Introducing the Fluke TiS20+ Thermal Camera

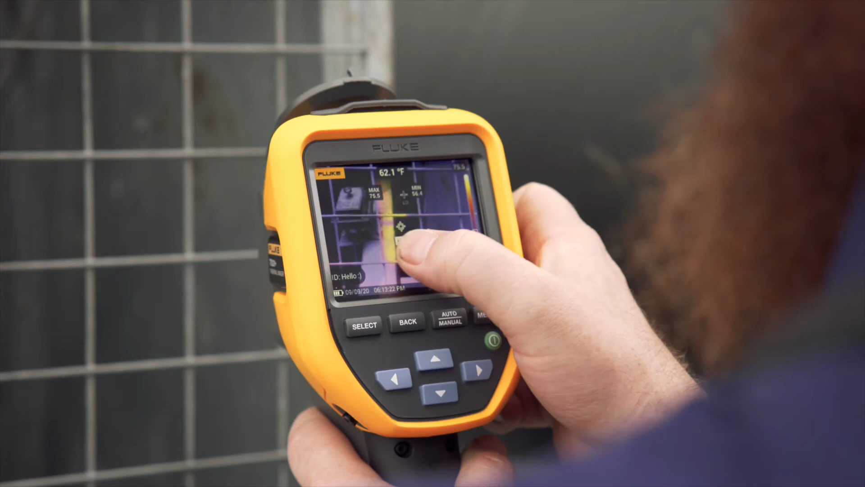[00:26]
On screen: spot 62.1°F
powerful and innovative infrared technology with a camera that's
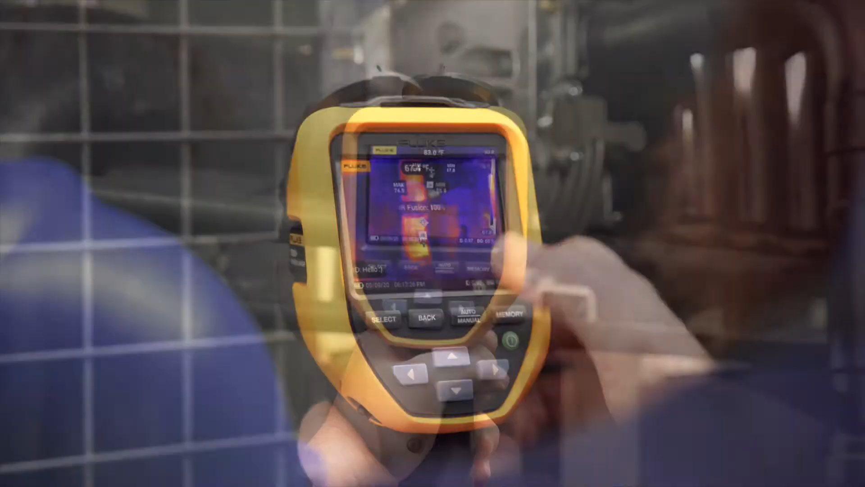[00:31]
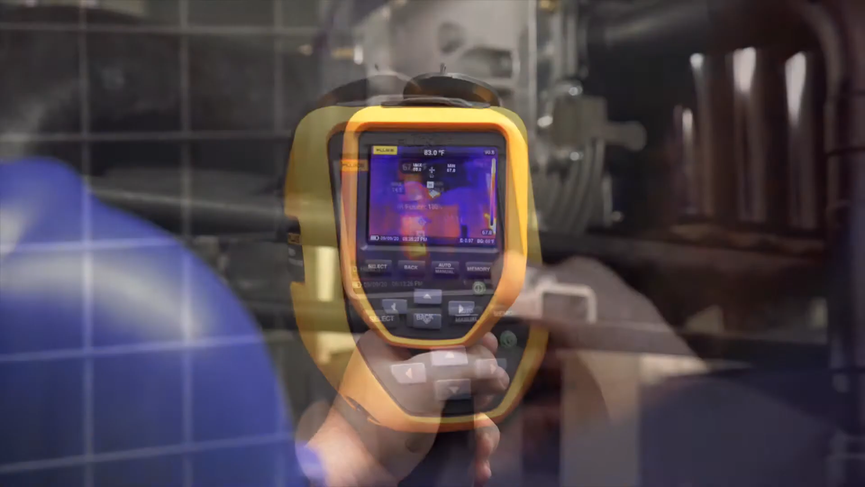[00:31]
easy to use
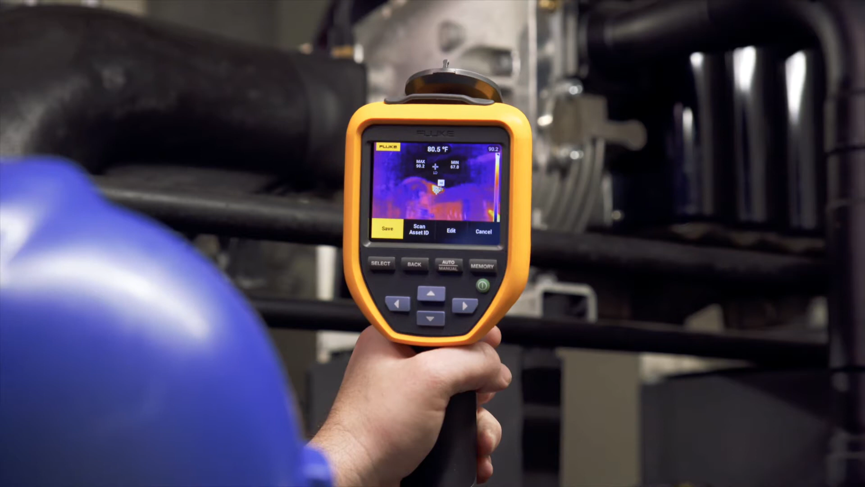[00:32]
On screen: spot 80.5°F
even if you're not an infrared expert
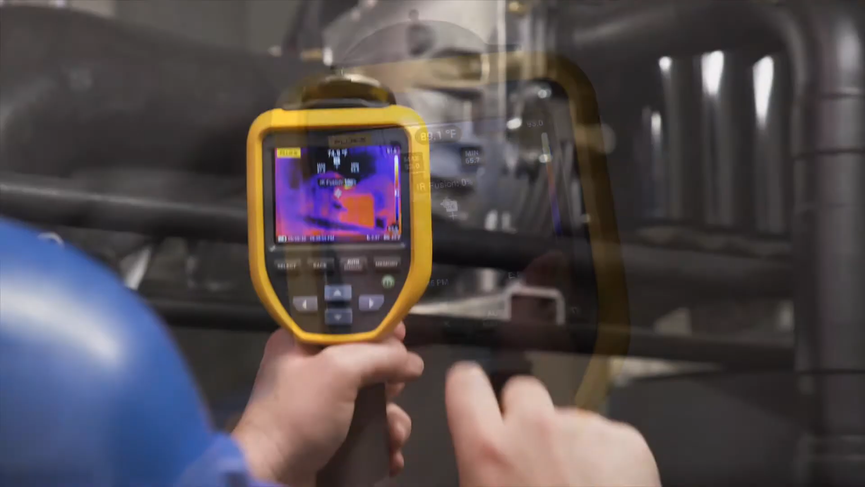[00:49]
image on top of the visual light image for easier identification of
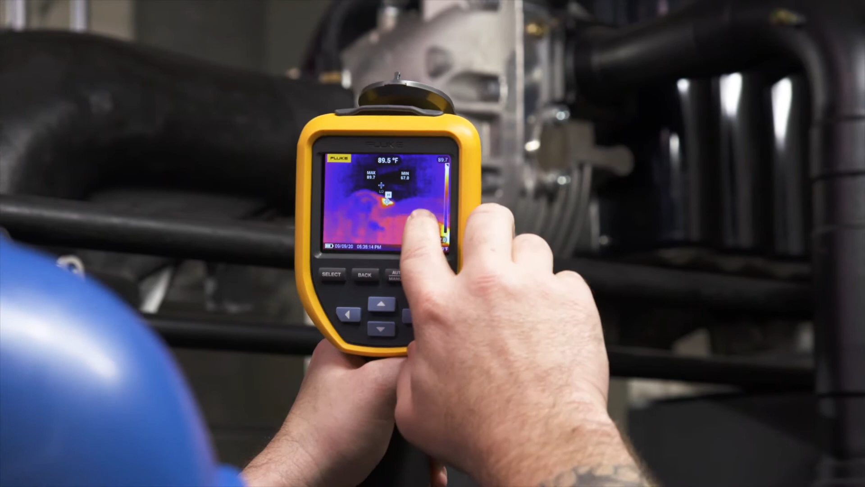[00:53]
potential issues simply slide your finger across the LCD touchscreen to
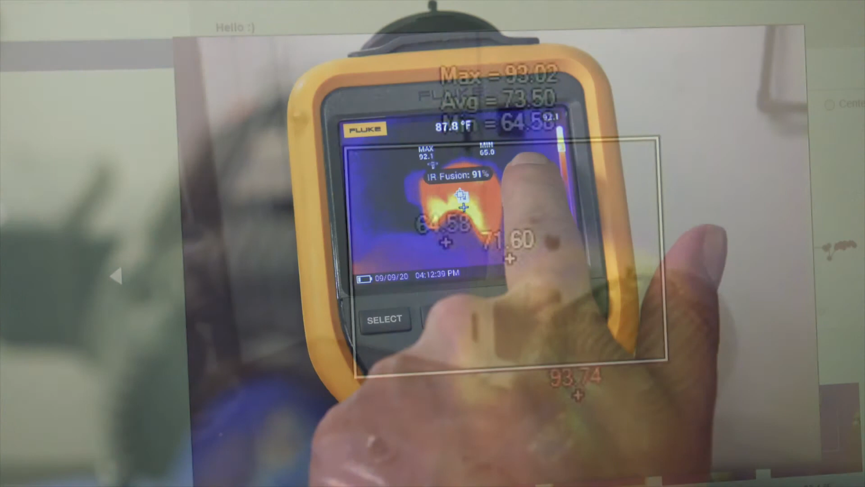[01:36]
On screen: spot 87.8°F
save time with the right level of infrared and analysis the